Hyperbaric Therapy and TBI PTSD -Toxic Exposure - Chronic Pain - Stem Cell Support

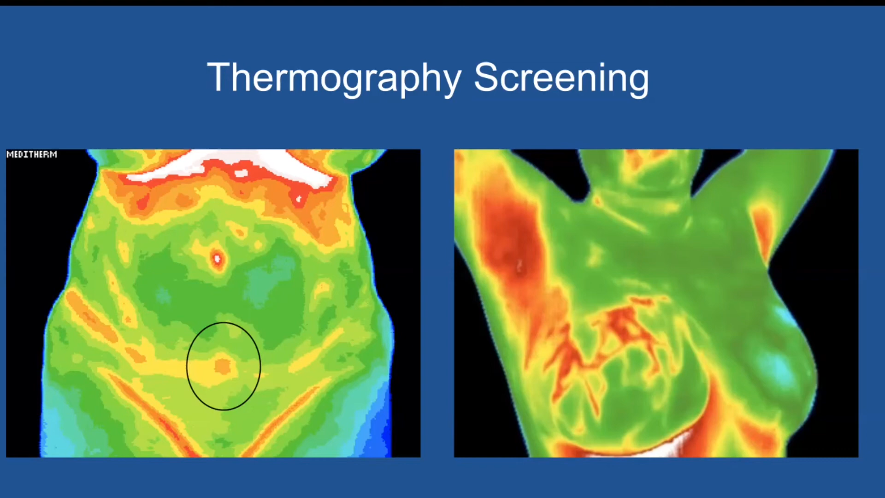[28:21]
like united healthcare are paying for women to get serial thermograms to follow the possibility of metastatic disease or redevelopment of breast tumors for example um because it doesn't give women any additional toxic exposure so here on the picture on the right we
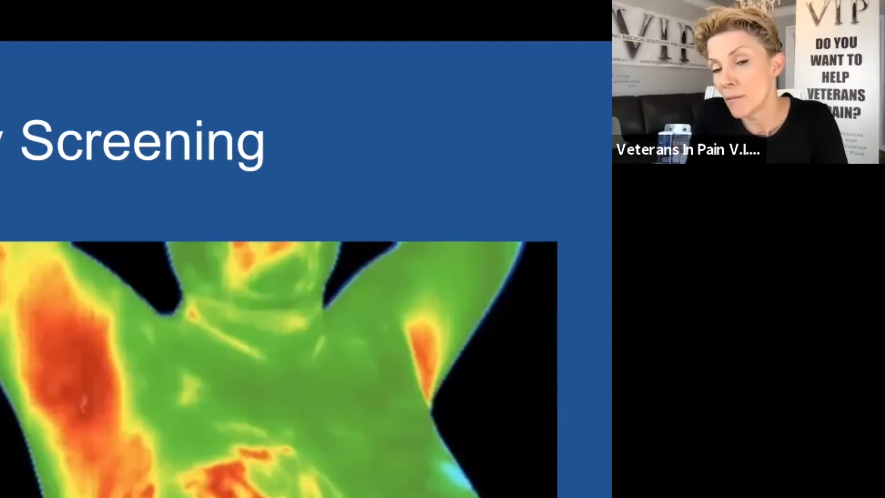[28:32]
see on under the arm it's quite red and down into the breast area what is that what is that exactly that we're seeing there um that that is highly inflamed area and could represent early changes of breast cancer i mean of course there is a differential diagnosis if somebody had some kind of active skin infection infection that could also cause that pattern but in the absence you know
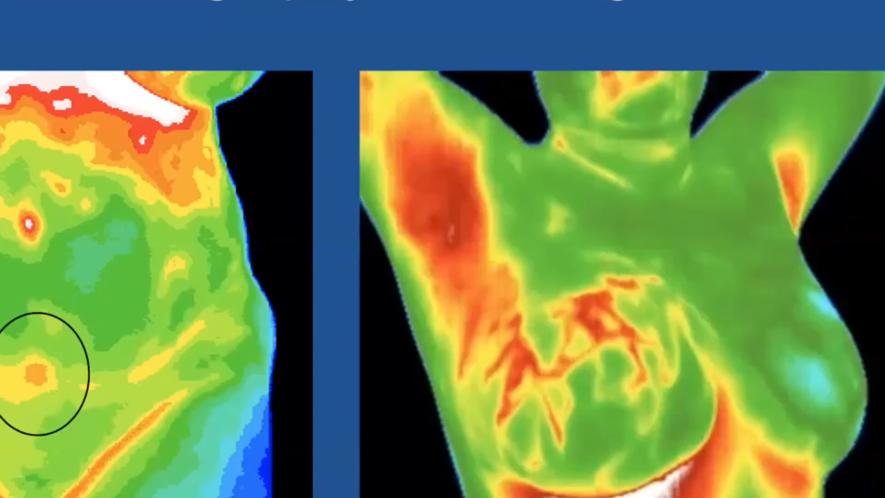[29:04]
you always have a differential diagnosis that could potentially be evolving toxic and inflammatory patterns that might eventually lead to cancer this